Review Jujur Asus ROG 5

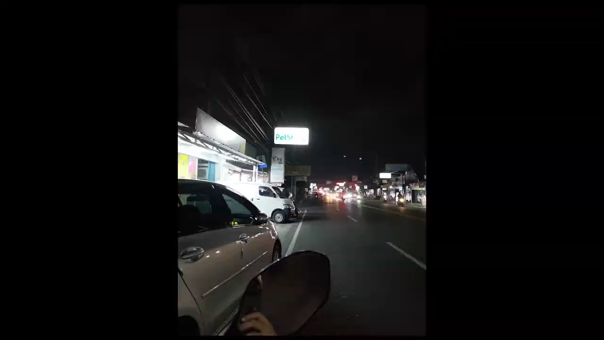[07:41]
Kemudian untuk kondisi malam atau untuk night mode-nya Ini tergolong shutter speed-nya juga cepat Dan hasilnya lumayan bagus lah Jadi kalau kalian mengaktifkan night mode-nya